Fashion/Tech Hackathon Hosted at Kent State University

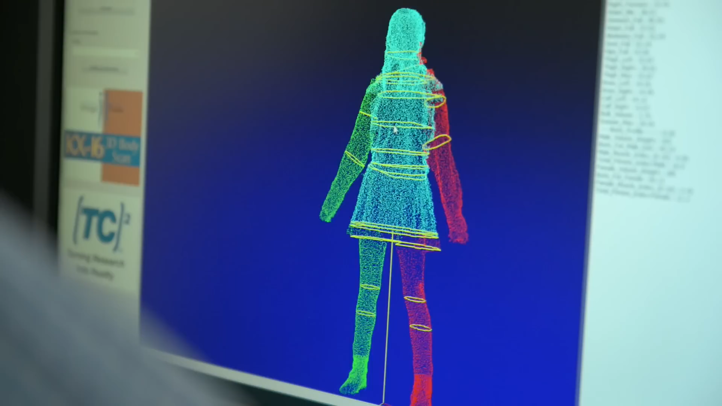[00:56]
We have 3D body scanners, 3D printers, we have also got a lot of like conductive thread and just different things that a lot of cool stuff can be built with.